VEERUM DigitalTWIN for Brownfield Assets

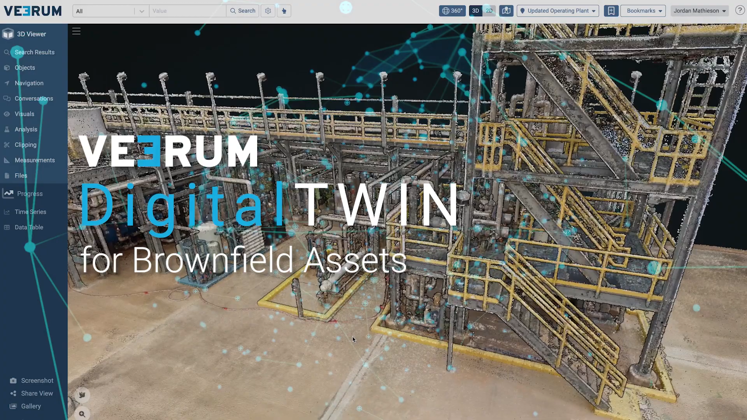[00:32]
and accelerate their digital transformation journey.
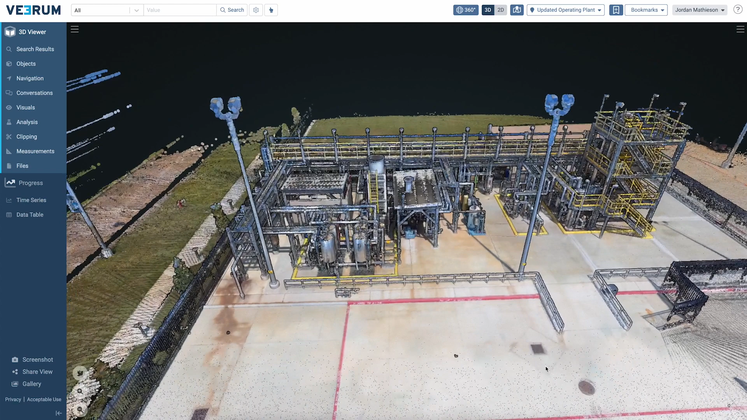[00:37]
Virum visually enables all asset stakeholders to visualize, analyze, and collaborate on complex 3D geospatial data,
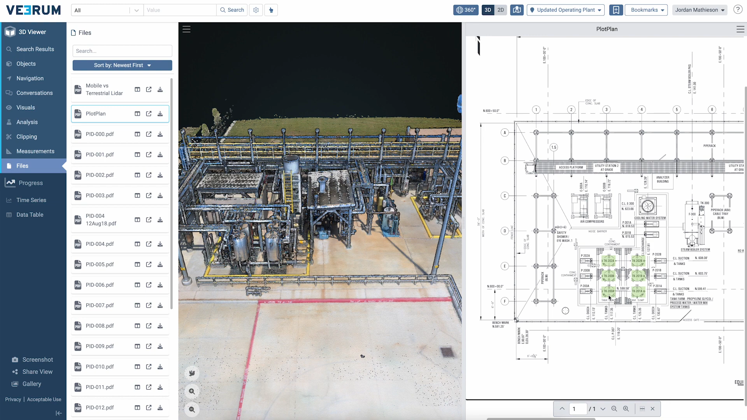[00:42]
seamlessly integrate and visualize all of your data sets in a hyper-realistic environment, facilitating informed decision-making like never before. But how does it all come together?
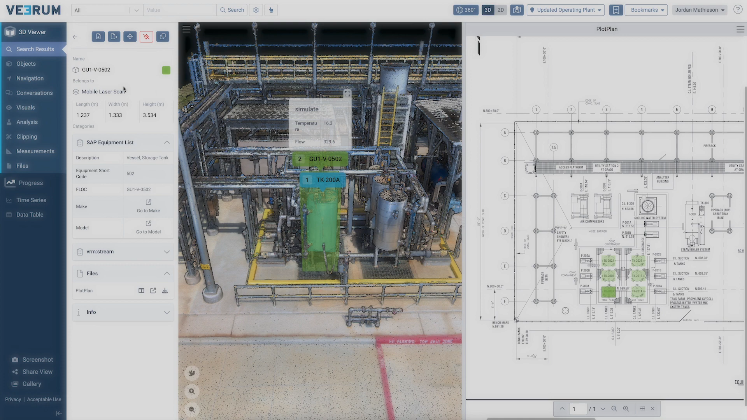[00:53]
Let's dive into the Virum workflow. Step one, digitize.
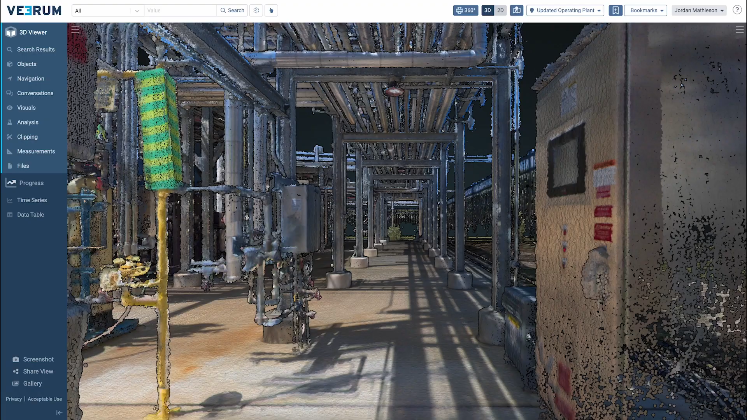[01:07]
you can capture and visualize your site in a detailed 3D digital twin.
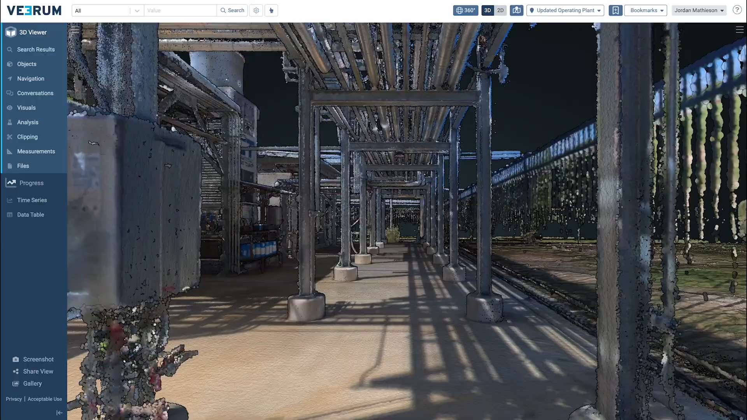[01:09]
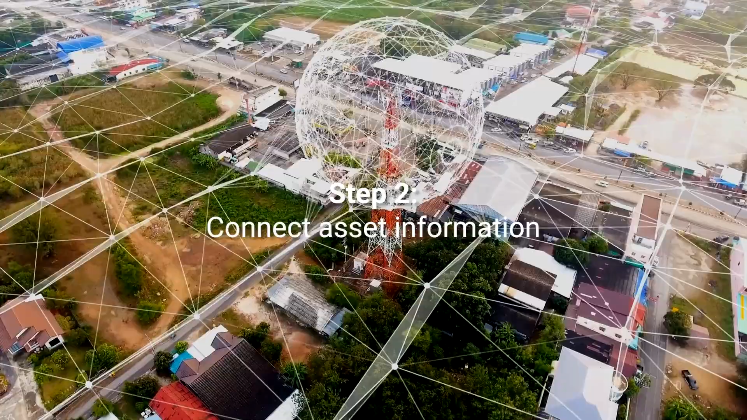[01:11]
Next, connecting asset information.
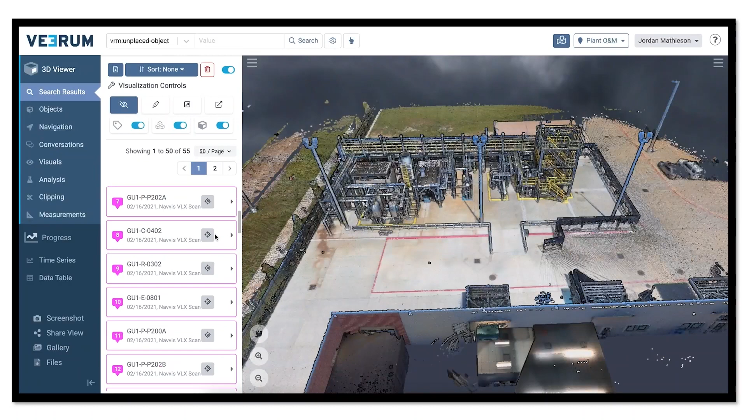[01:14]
Match tag lists from your enterprise systems and contextualize it in the context of the reality-based digital twin.